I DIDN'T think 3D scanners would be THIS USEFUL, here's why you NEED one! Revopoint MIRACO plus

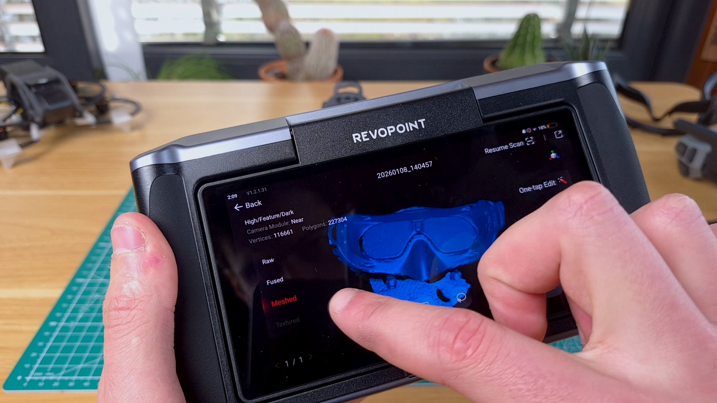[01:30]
The specific scanner I'm using is the Revpoint Miracle Plus, which is an easy to use stand-alone scanner that guarantees great accuracy without the need to connect it to a PC. To replicate this face pad I've first scanned the goggles,
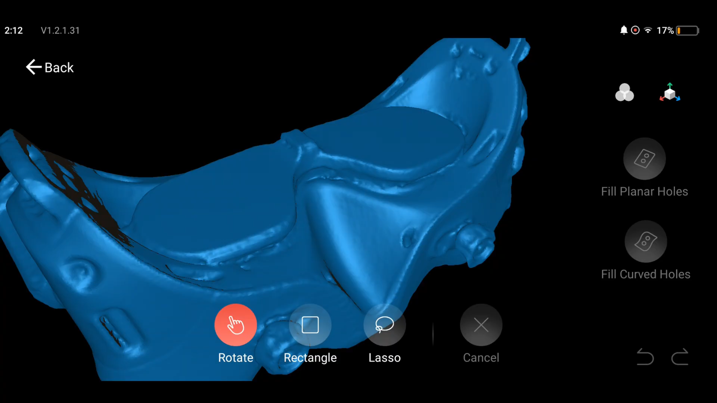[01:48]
creating a digital replica that can be later used to model the face pad around.
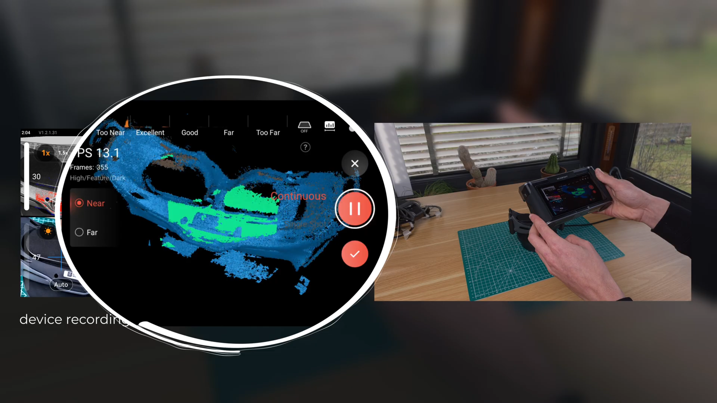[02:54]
On the right you can instead see the real-time point cloud scanning with also all the controls and menus.
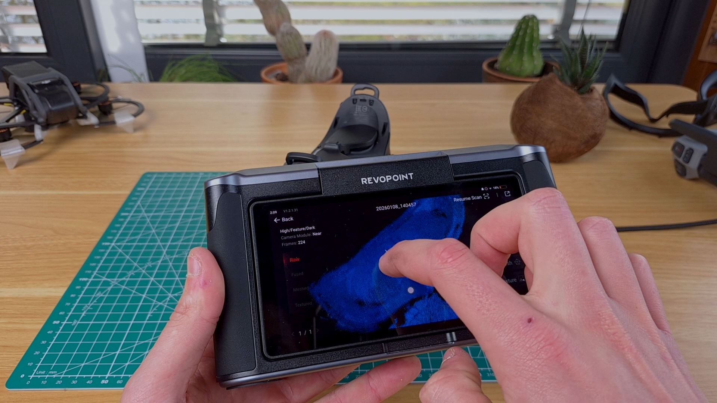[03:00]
With the scan completed we can just press on one click edit and the software will automatically generate the mesh from the point cloud.
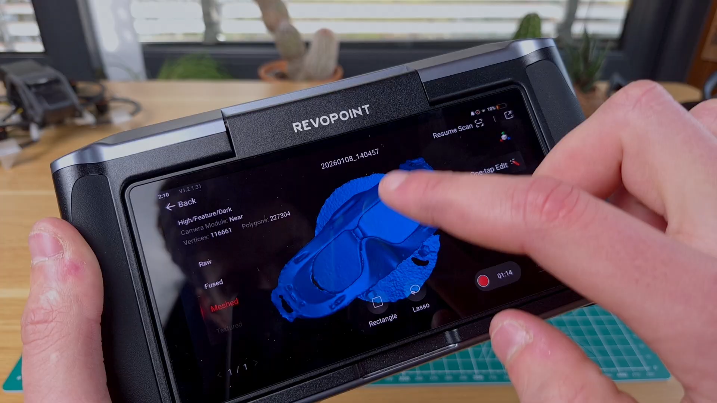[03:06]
As you can see the result is quite nice with all the small holes nicely captured and the surface of interest perfectly replicated.
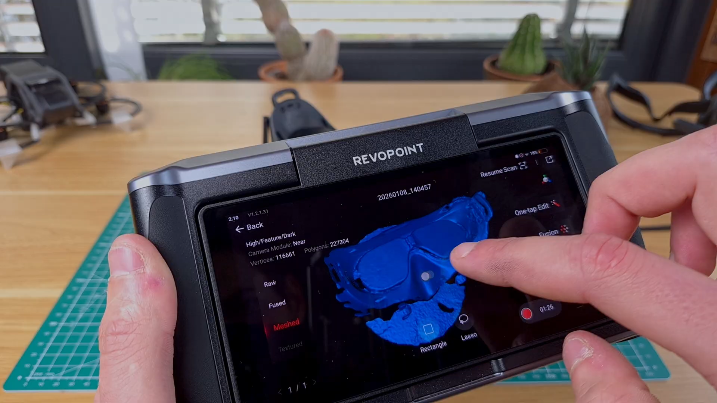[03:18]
The front of the goggles didn't get scanned on purpose since I won't be needing that.